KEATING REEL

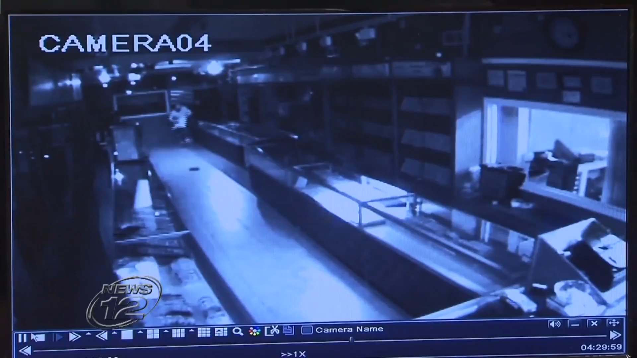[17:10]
The first man has a beard, a knit hat, and white shirt, and looks like he's not sure what to do. The second suspect looks shorter, balding, and starts grabbing for the wall. They grab whatever silver in that side, then they came this way, they push the showcases down. Watching the video with us, store owner Sam Hamadhi says they ignore the two cases pushed over and go for a third carrying diamonds.